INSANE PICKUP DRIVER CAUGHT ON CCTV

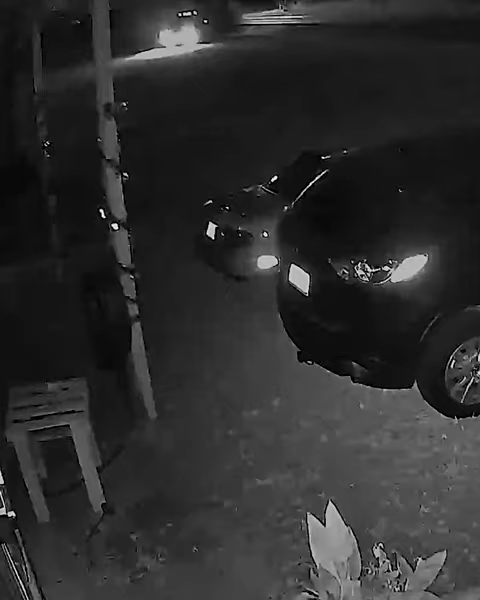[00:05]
Sadly, that was quickly about to change. Laura told us she thought the pickup was going to hit her and her dogs, but thankfully it swerved at the last moment. Instead, it hit the two vehicles parked in front of her house.
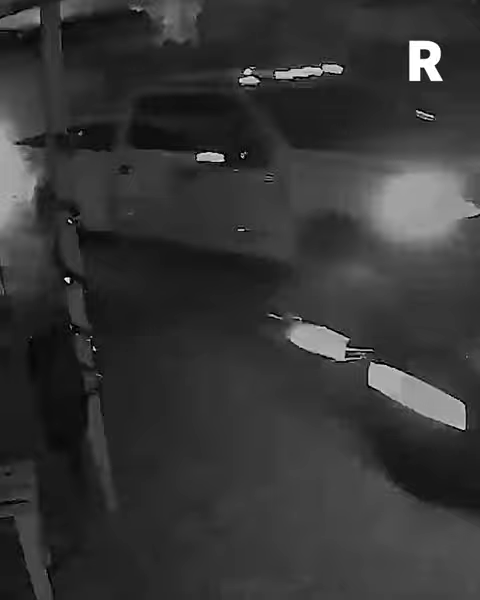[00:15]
We're betting that was a little too close for comfort. The pickup driver pushed the Miata out of the way before driving through the yard and what looks like a ditch. They eventually managed to get back on the road and took off. Laura has tried everything she can think of, even going on the news, to find the driver responsible.
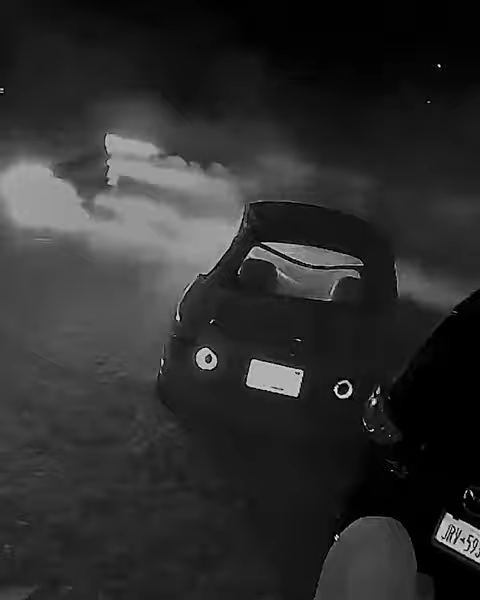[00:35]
The only other lead she has is the red paint the pickup left behind on one of the vehicles.